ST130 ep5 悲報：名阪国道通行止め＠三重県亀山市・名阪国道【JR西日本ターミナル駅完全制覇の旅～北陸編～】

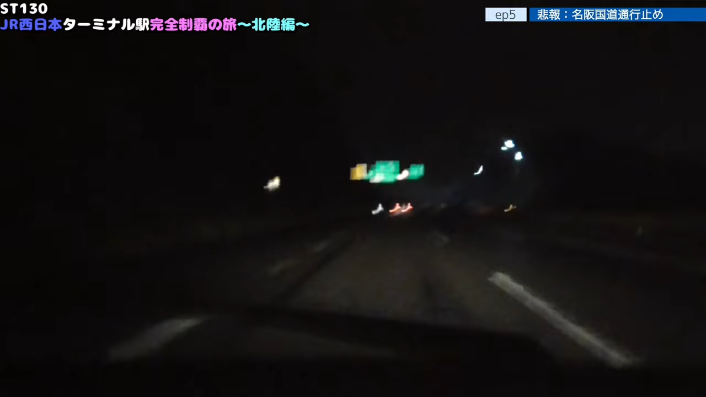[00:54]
一応想定されるところだと下口の方の25号線というのがあるんですがあちらの方が多分険恵しいので立ってダメなんですよ無理なんでもう一旦席で絶対ダメですねはいもう完全にバリケード張っているので相関谷にはこれは復帰しないですね